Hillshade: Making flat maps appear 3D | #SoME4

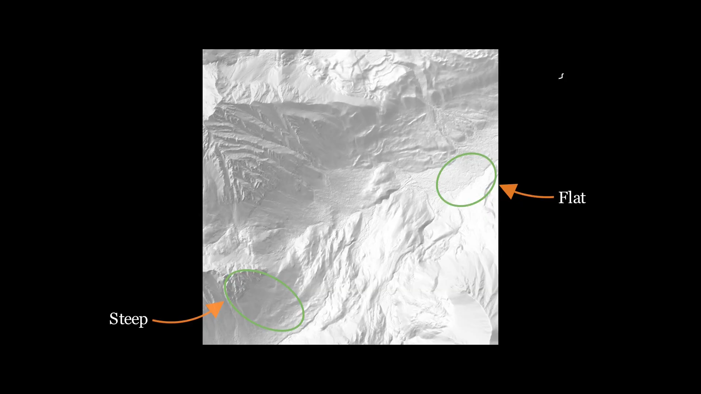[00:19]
Possibly you can pick out a gully right here, and a ridge line over there.
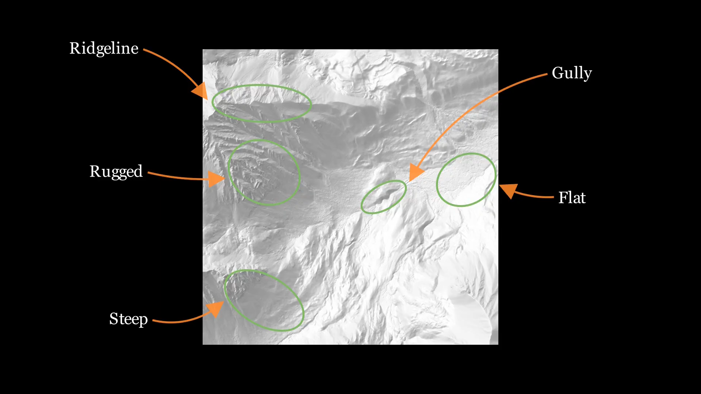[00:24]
Or maybe you've noticed that this base is pretty rugged, while this slope is relatively smooth. Regardless of what individual features you've noticed, I'm certain you have some notion of what this terrain looks like, even though all you can see is a grayscale image. This map is intentionally set up so that your brain can intuit the shape of the terrain. Computers do much of this work today,
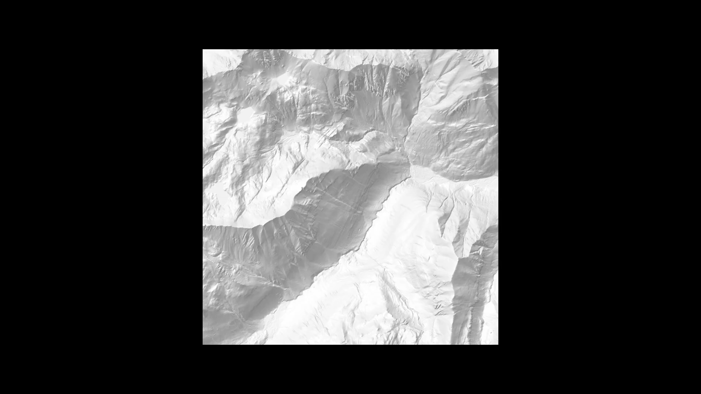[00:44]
but cartographers have been using this technique for hundreds of years, and many other applications utilize similar strategies to convey geometric information.
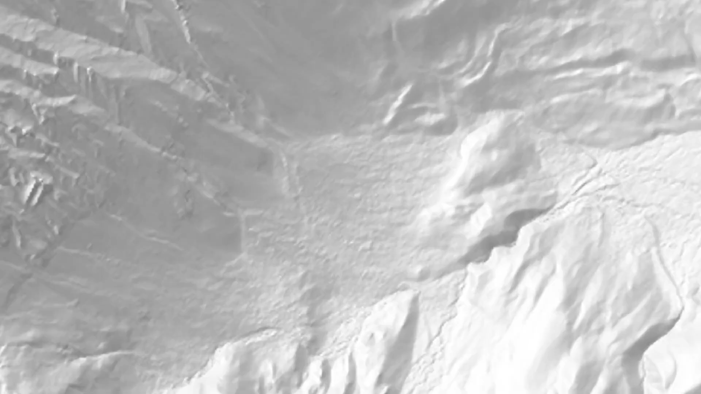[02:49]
If we zoom in very close to the terrain, then it can be reasonably approximated as a small plane.
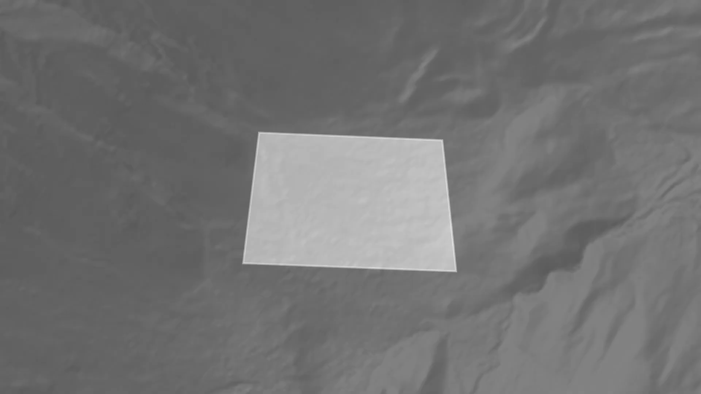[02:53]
The outward pointing vector that is orthogonal to that plane is called the surface normal.
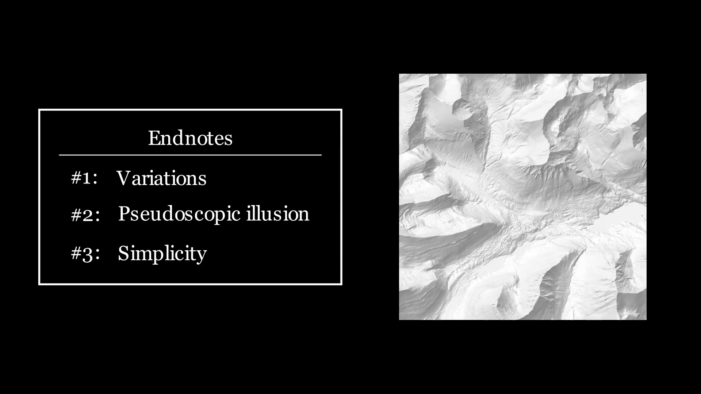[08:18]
The math works out to be pretty simple, and yet, the results are unreasonably effective.
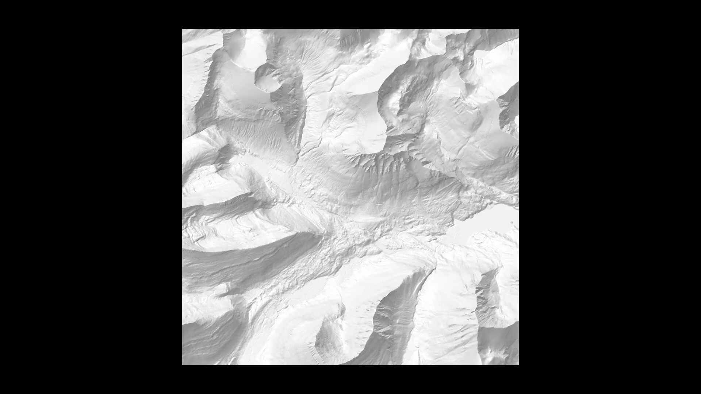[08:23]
But what's even crazier is the fact that all the maps you've seen in this video are two-dimensional.
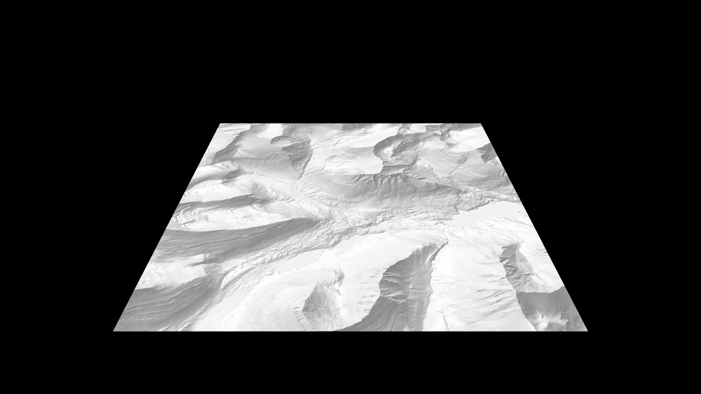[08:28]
And I don't just mean that the screen you're viewing is 2D. The actual model I am rendering is a square in the plane. Despite that, hillshade is able to vividly evoke the three-dimensional nature of terrain. Welcome Dr. Huzen Fatal. The following play are the actualочツール of Cot-S demons, except it the man from taking over time into the riding Dolom Sunshine Hahs.